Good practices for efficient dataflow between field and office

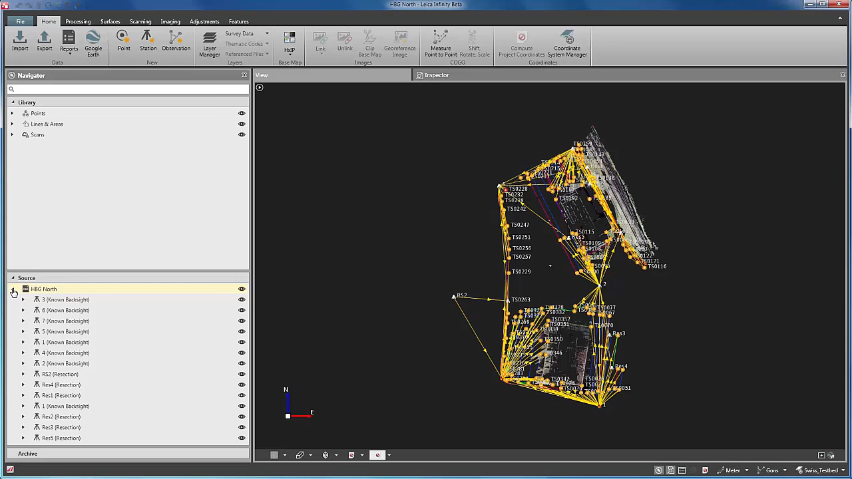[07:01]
To better see the data, we hide the observations layer and now we zoom into the data. Here is all the line work as it was collected in the field.
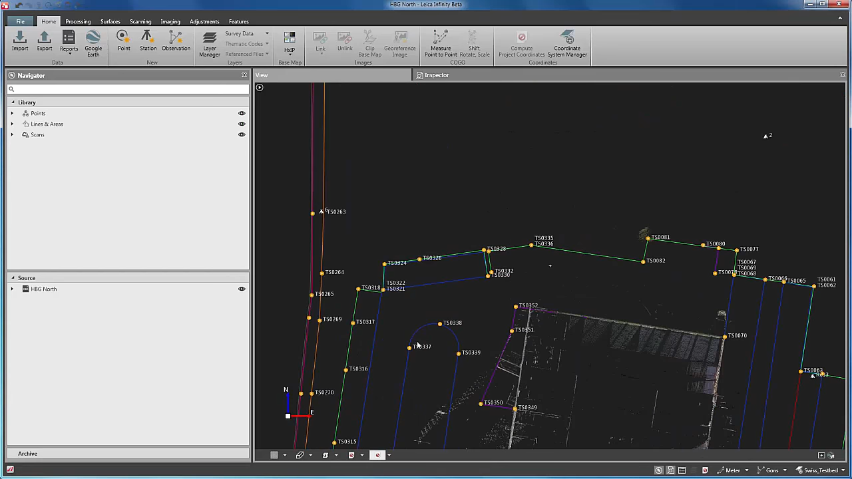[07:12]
And here we can see some of the scans.
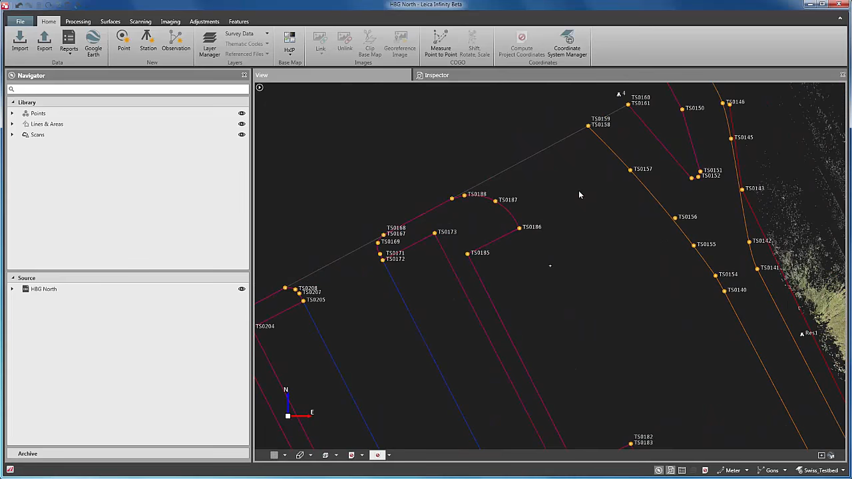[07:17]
In this case, this corresponds to several railway tracks that we could not access in the field for safety reasons.
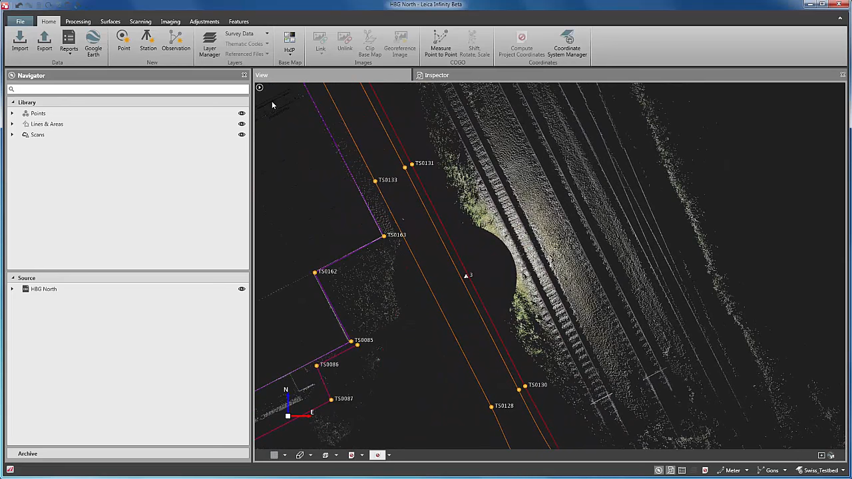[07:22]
But since we have it scanned, we can easily trace on it and create the features by simply creating a new line, snapping to the points that define the railway.
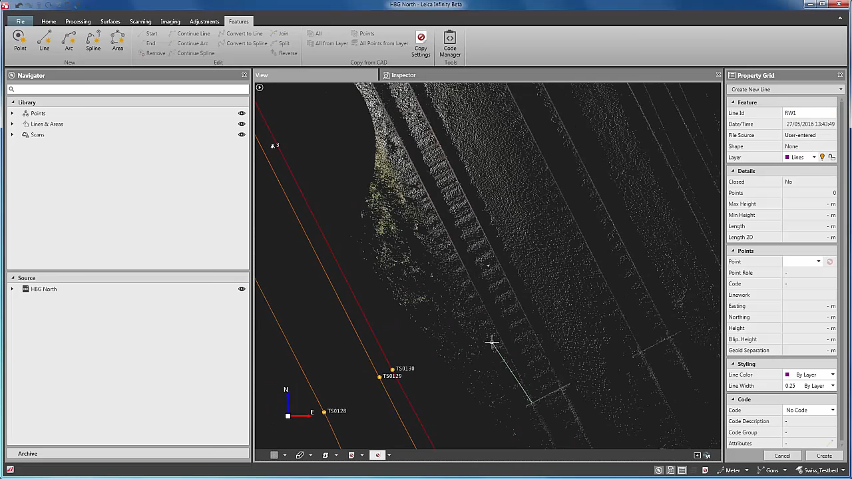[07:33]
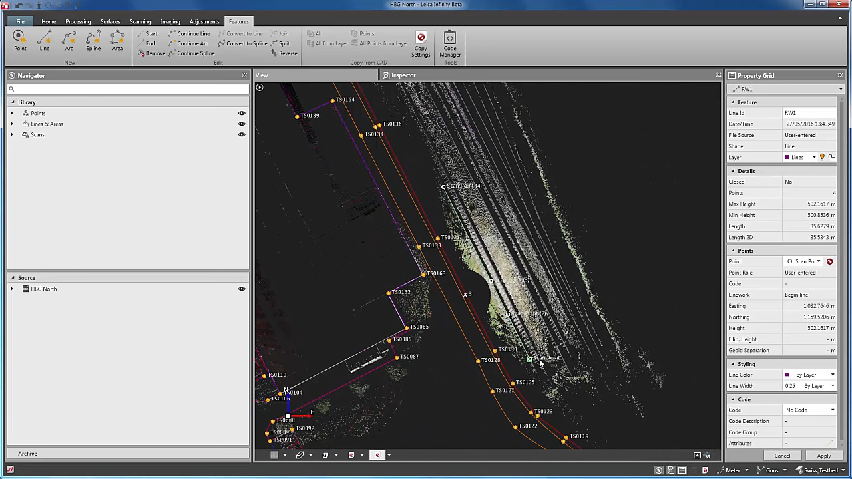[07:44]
In the same way, we can also clean the point cloud, like we will do with this building, where there are some points that were measured through windows. To do so, we define a window as we press the shift button on the keyboard.
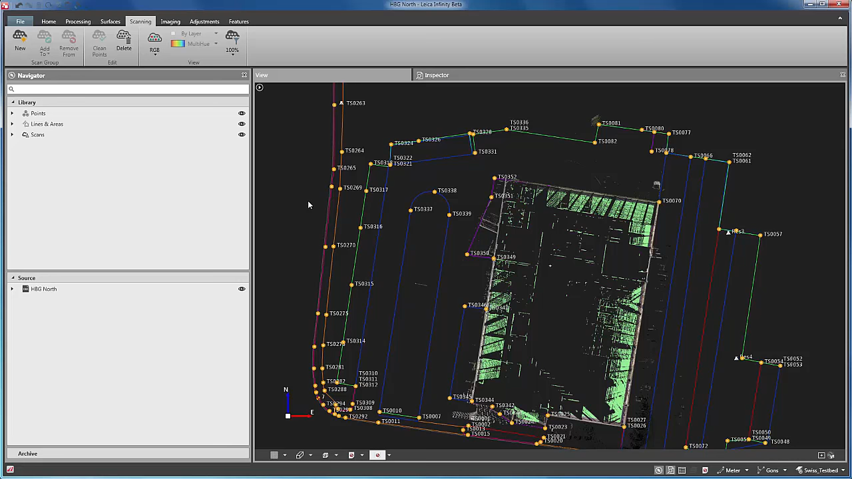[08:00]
And this will select all the points contained within it from the current point of view, like we do with this building. Pressing delete, the selected points are removed from the point cloud, which now looks much cleaner.
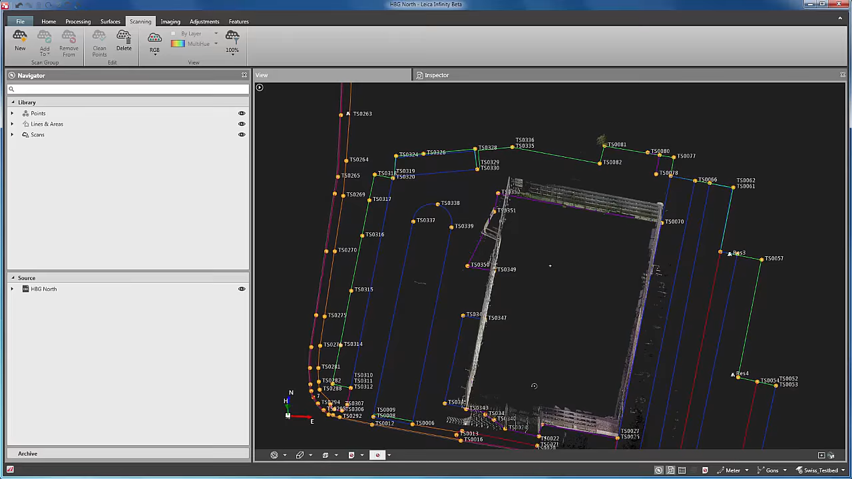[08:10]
Now let's start with the processing.
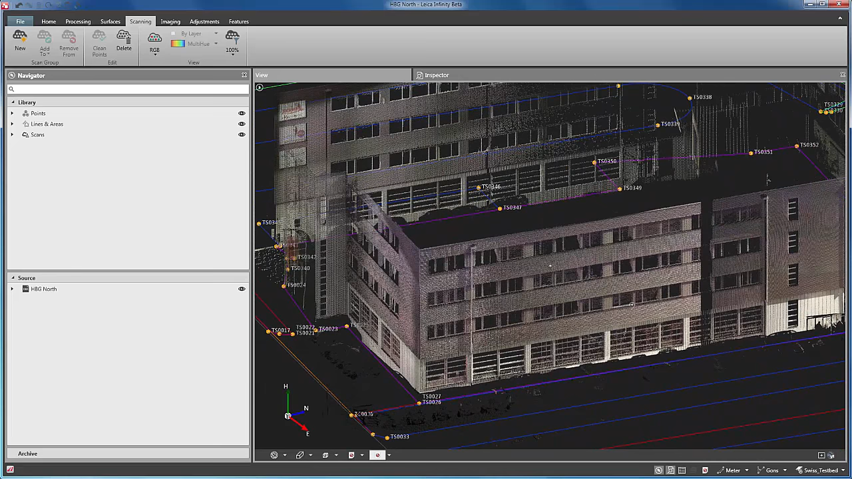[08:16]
First, we will import the two stations measured with the GS16. In this case, the actual coordinates are imported from a text file using a predefined template. But it could also be the raw files from the GNSS sensors that we could have processed within the project.
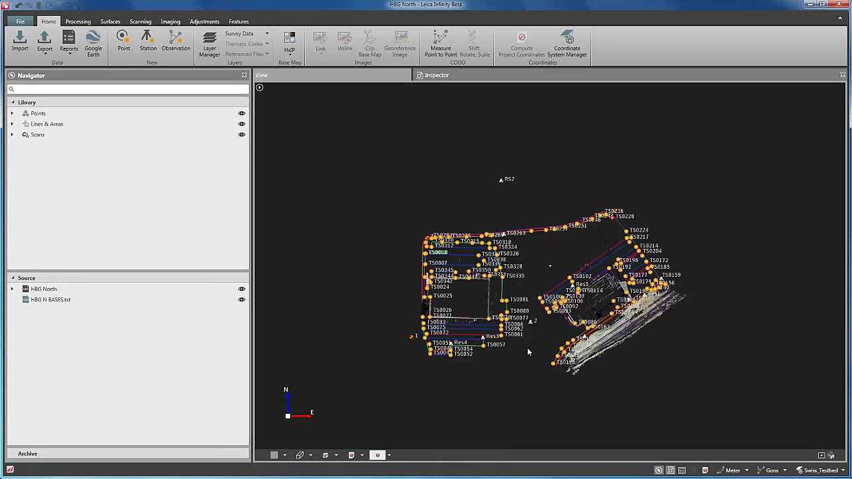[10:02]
As said before, the backside foreside sets were calculated in the field, but they have not yet been adjusted to each other. Since what we did in the field was actually a traverse-like network, we can easily adjust these coordinates. To do so, we go to the processing tab, and we run the traverse routine. This is again a wizard type assisted menu that will guide us through the different steps.
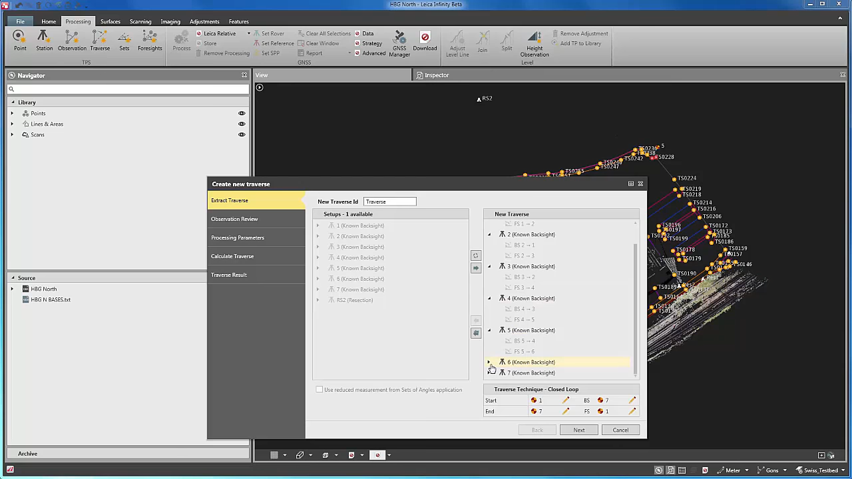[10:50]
infinity automatically works out the right traverse sequence as measured in the field. In the next step, we define the processing rule, and can set different tolerances. Here we can see an error affecting the height of station 6 that we can distribute along the traverse.
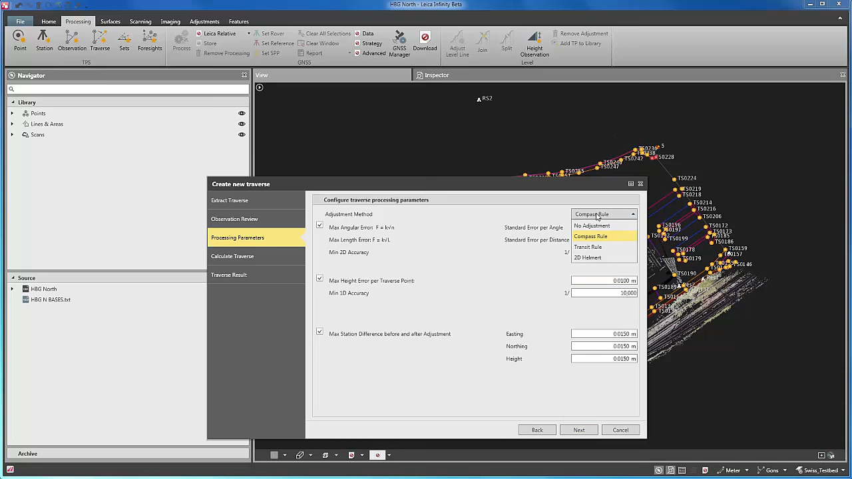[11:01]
Once any errors are distributed, and the tolerances are acceptable,
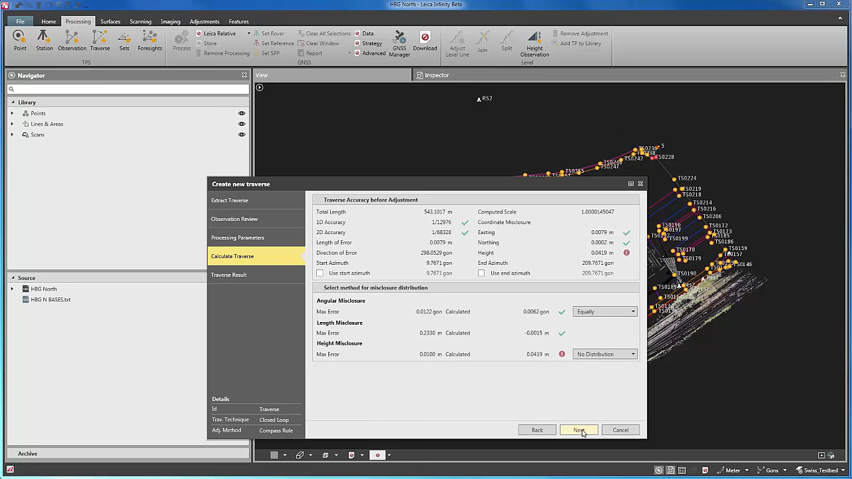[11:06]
the coordinates of the stations in the traverse are adjusted. All the data that was measured from each station is also updated accordingly. Imagine when back in the office, we discover we have forgotten to measure the detail of something. Instead of returning to the field, we can calculate any missing points from pairs of images that have been taken from two different setup positions.
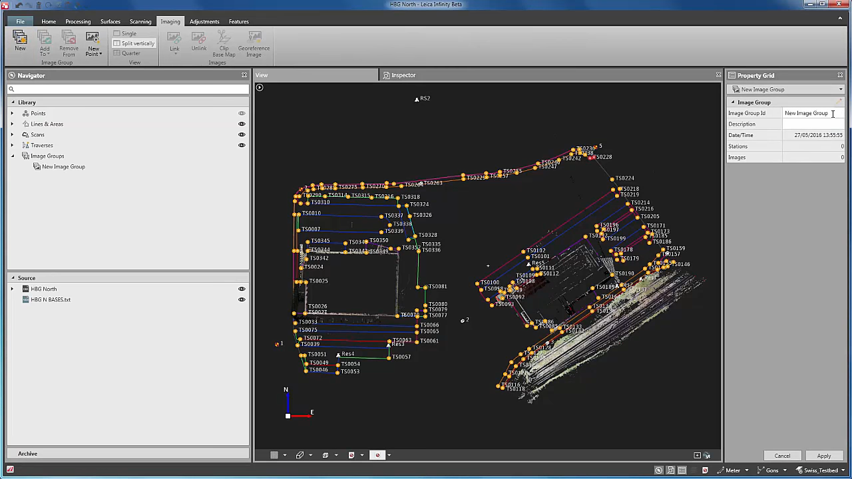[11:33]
First we create a new image group, and then browse through the images.